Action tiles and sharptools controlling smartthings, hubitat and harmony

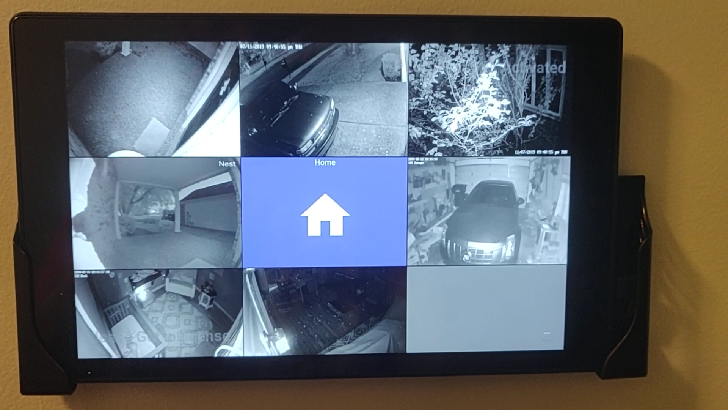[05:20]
so I've got all my PoE cameras connected. I think this is a problem with the resources on the Fire 10, it just doesn't have the juice to pull up eight cameras at a time.
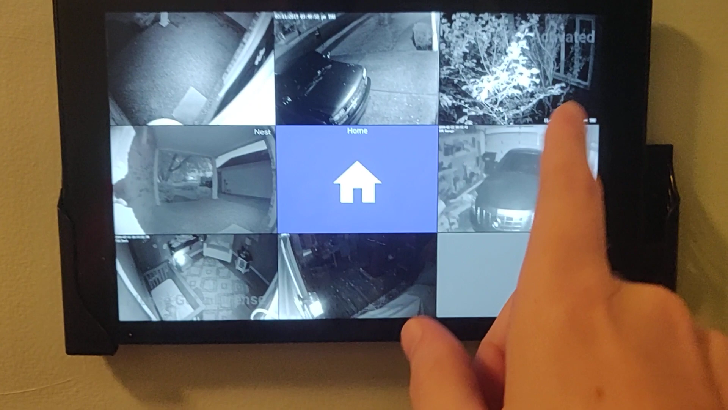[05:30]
Usually, anyway, I just restarted this maybe 20 minutes ago, I left it off for about 45 minutes because I was having charger problems, so I wanted to make sure the battery was full.
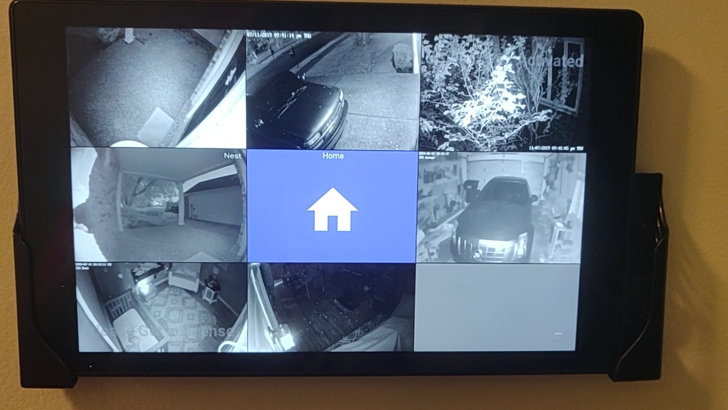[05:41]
So I know the cache is cleared, everything that's temporary is cleared out, but it still doesn't load all the cameras.